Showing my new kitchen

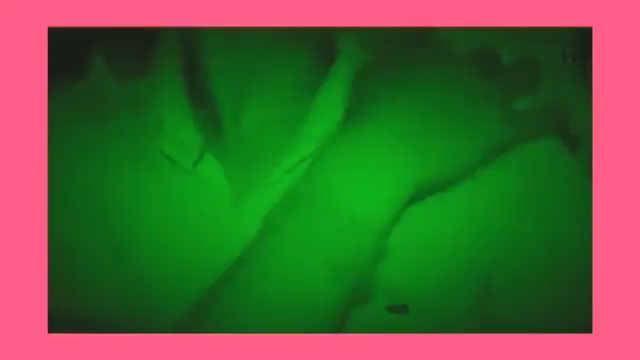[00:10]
You can see the tiles here. There will be open kitchen.